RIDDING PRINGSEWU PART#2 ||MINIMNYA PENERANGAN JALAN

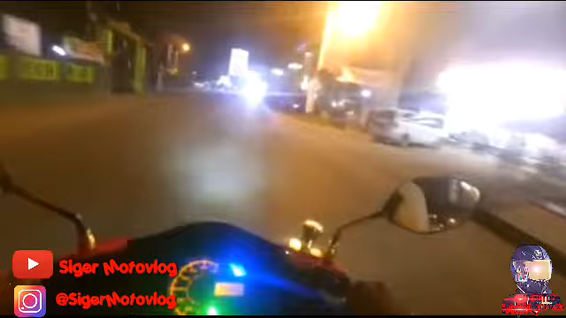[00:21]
Oke, kita lagi muter-muter di Pringsewu. Oh, apa bambu kuning? Bambu kuning mah di Karang, bambu kuning. Itu tugu, tugu bambu ini. Oh. Iya.
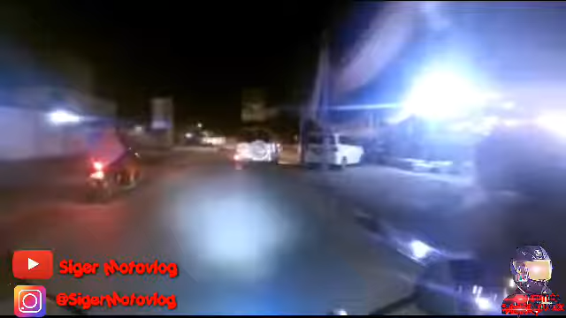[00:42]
Alangkah banyaknya pengendara yang enggak pakai helm, Bro. Ini riding malam, Bro, di Pringsewu. Di wilayah orang, kawasan orang ya kan.
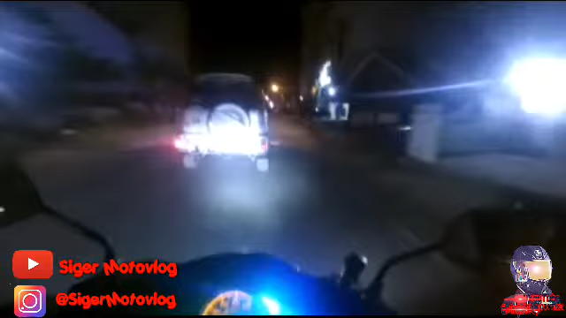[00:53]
Gue mau naik-naik aja lah, yang sopan aja lah di wilayah orang. Tuh, bisa dilihat lagi tuh.
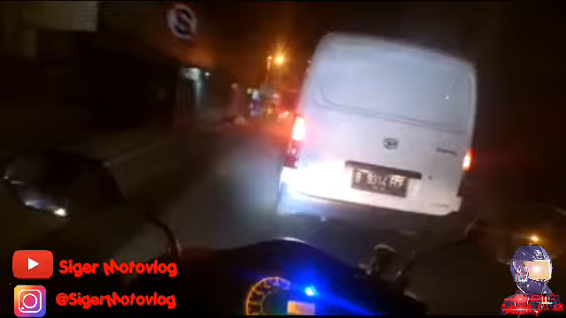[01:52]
Biasa lah. Jalan santai, jalan santai. Oke. Sorry om, mau lewat sebelah kiri om. Tuh depan tuh yang pakai helm belakang tuh. Tuh bang. Tuh. Bang, saya nyamatin aja bang. Oke. Awas om, saya nyam om.
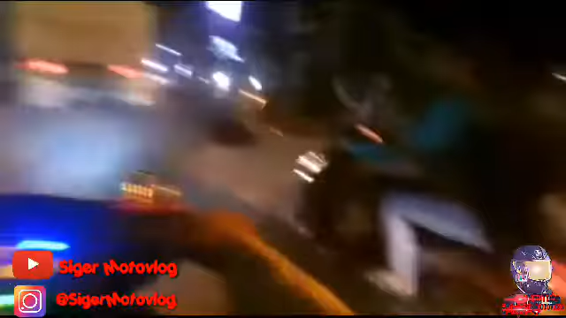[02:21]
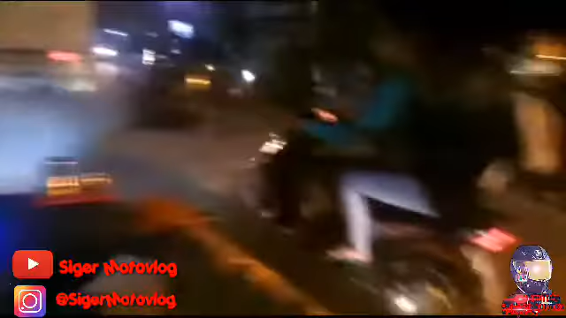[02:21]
Tuh.
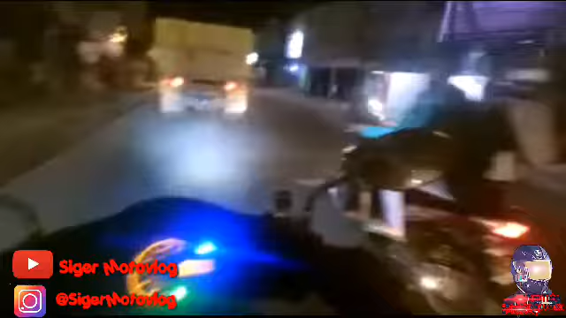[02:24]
Matiin senya, Allahu Akbar. Udah diomongin masih gak dimatiin ternyata sama dia, Bro. Pas bang. Aduh. Ini jalan raya bang, bukan jalan kampung. Hai Tayo. Hai Tayo.
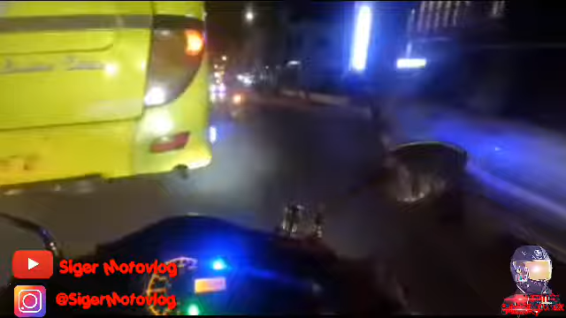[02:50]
Sorry nih. Bro, lanjut ke depan. Oke. Santai, Bro. Oke, Pak. Guys. Ganteng nih bapak ini nih, enggak pakai helm nih, badai. Ganteng habis, Bro.
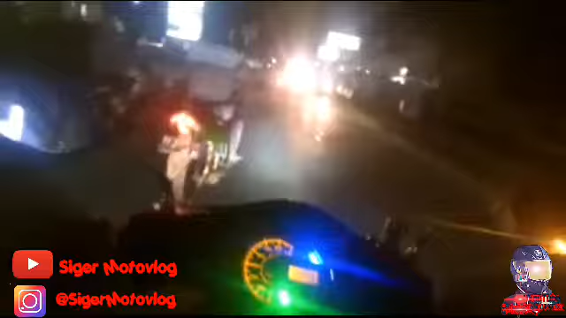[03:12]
Oke, maaf om duluan, Om. Aduh, mbaknya cantik-cantik enggak pakai helm. Sungguh disayangkan, ntar kecelakaan muka jadi jelek dah, nggak ada ganteng-gantengnya lagi.
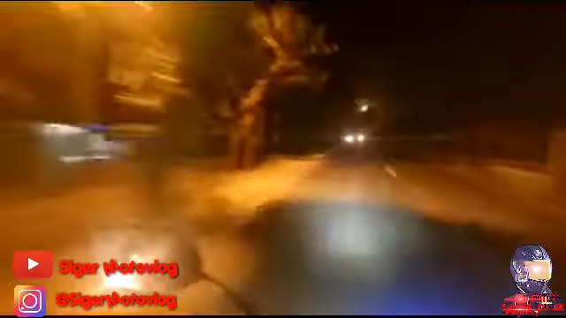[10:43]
Bisa dihitung penerangannya, satu di sini, satu di sana, satunya lagi entah di mana. Jalanannya gelap bener bro. Ya emang sih untuk jalanannya lumayan mulus, cuman sempit. Jadi buat yang lewat sini itu hati-hati aja lah. Kadang jalan juga ada gelombang.